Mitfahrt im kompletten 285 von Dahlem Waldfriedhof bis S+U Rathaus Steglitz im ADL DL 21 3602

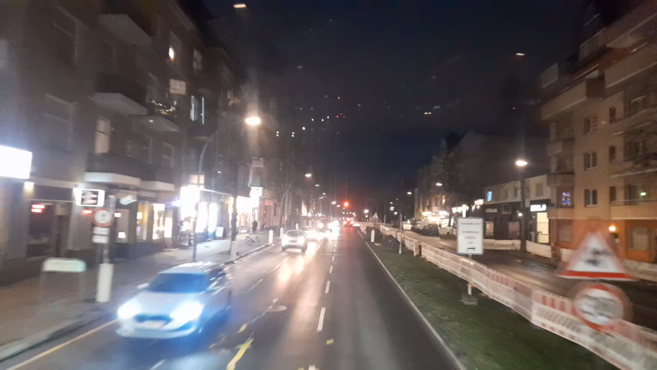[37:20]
Hä? Auf der rechten Seite die Fahrbahn, wie ist das gerade eine Baustelle, da darf keiner fahren, wisst ihr das? Ja, weil da gerade Bauarbeiten gemacht werden. Siehst du, da hinten steht zwar noch ein Bagger. Kannst du den Bagger sehen? Guck mal, das hier ist die ganze Straße aufgeschlagen. Guck mal hier rechts.
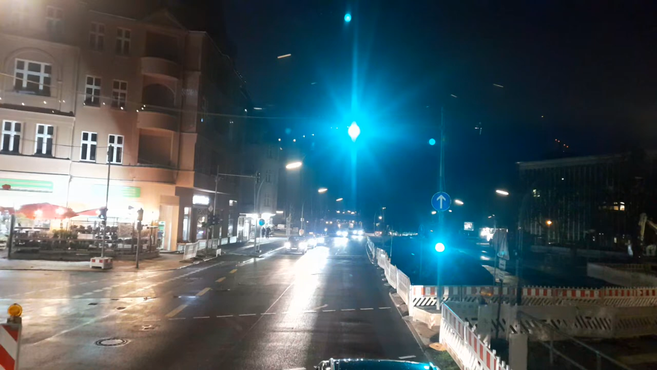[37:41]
Da siehst du noch die ganzen Steine und rechts davon ist die ganze Erde aufgeschlagen.
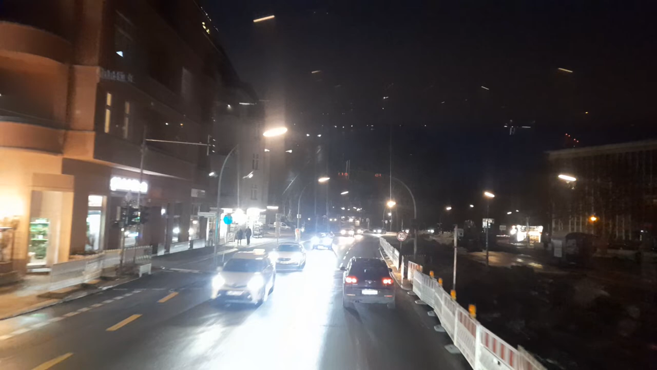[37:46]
Kannst du sehen? Und die Bagger.